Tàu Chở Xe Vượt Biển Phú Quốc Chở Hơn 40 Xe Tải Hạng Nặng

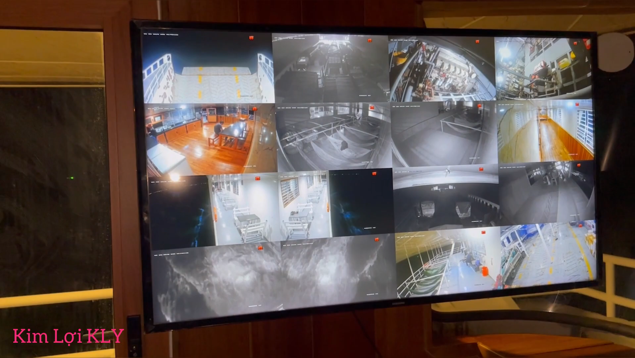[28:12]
Anh tài công ở trên anh sẽ quan sát ra tất cả là để coi 1, 2, 3, 4, 5, 6, 7, 8, 9, 10, 11, 12, 13, 14, 15, 16 cái camera. Thì 16 cái camera này thì nó sẽ là cái camera phía đó là cái mỏ phà, con này là ở hướng này nhìn ra,
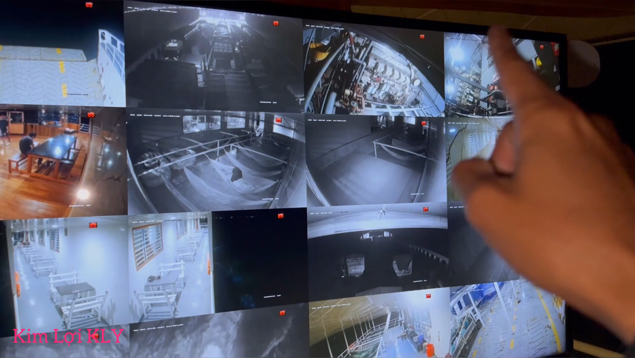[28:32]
còn cái này là hai cái động cơ đó, một máy bên trái, máy bên phải, con này là bếp ăn ở phía sau, con này là ở phía sau lái luôn, con này là hành lang phía bên kia.
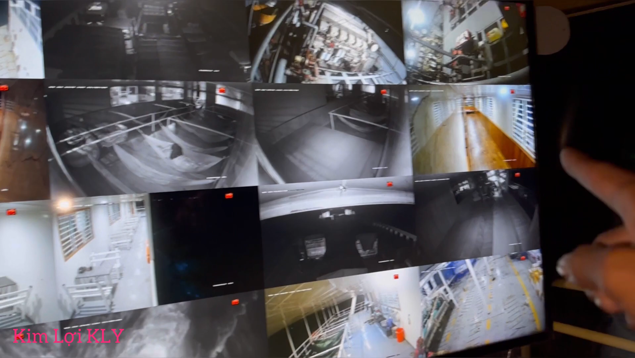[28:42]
Đây là cái lối cũng là hành lang. Đó, vô cái gối trên còn hai chân vịt này.